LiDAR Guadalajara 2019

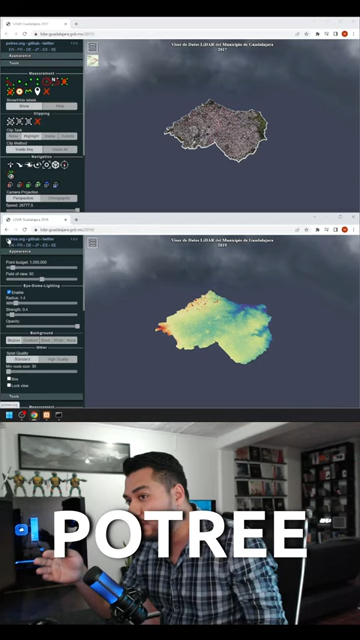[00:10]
un visualizador de nube de puntos basado en software libre y es exactamente la misma configuración, la única diferencia es que el 2017 tiene el color RGB la ortofoto del vuelo de
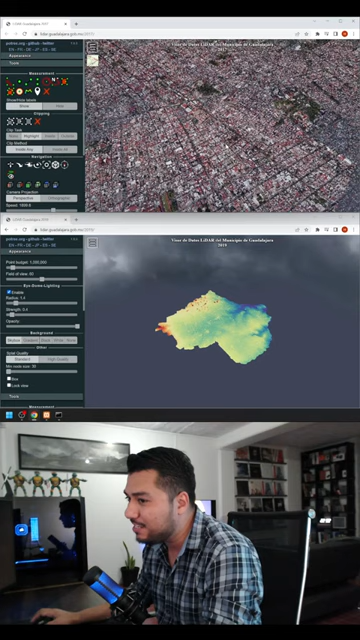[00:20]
ese año y también tiene disponible las descargas pero el potre es el más actual que se tiene 1.8.0 tiene distintas herramientas,
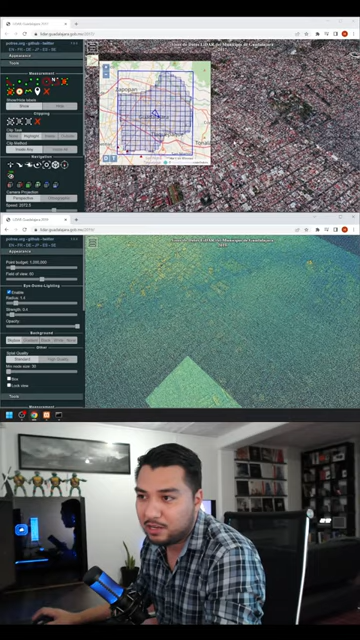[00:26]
por ejemplo para hacer animaciones,
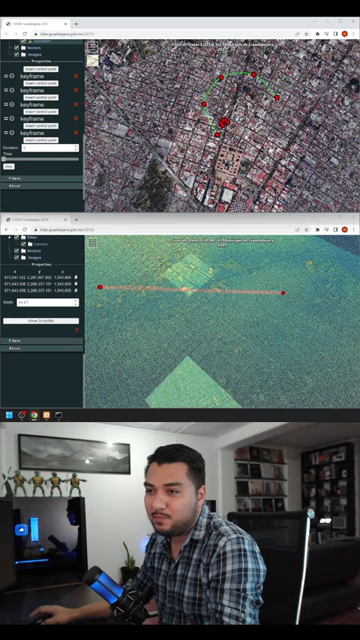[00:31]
sacar perfiles con esto Guadalajara se pone a la vanguardia en información espacial de calidad moderna disponible se pretende que las del 2019 se descarguen en COPSI, un formato compatible con Global Mapper, con QGIS, con Last Tools, con Cloud Compare, etc.
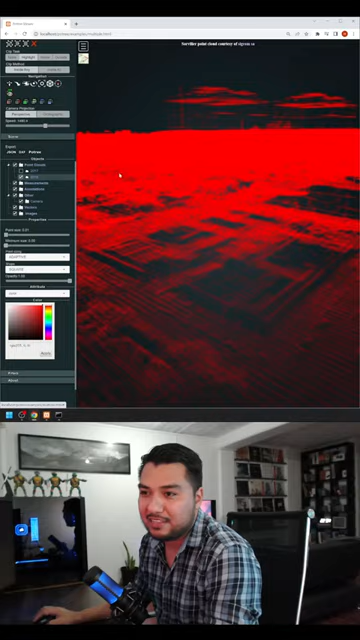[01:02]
se ve incluso la grúa y la del 2019 que está en rojo entonces podemos ver como en 2017 la construcción apenas iba por aquí y en 2019 pues ya tenemos este aumento en las plantas todo esto que resalta de rojo son puras construcciones nuevas en fin,